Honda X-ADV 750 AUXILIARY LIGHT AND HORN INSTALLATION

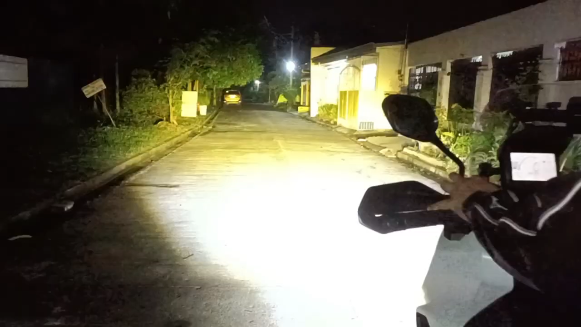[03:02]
Yan yung loading niya. Mababa sir, no? Load niya yan. High beam. Yan liwanag. Yan dulo. Ay, yung loading niya.
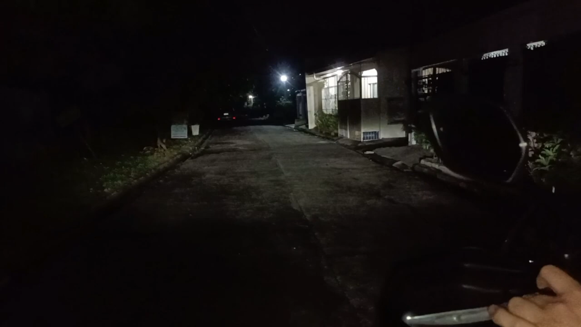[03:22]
High beam. Pero magagamit mo yan sir pag full blast ka na yan.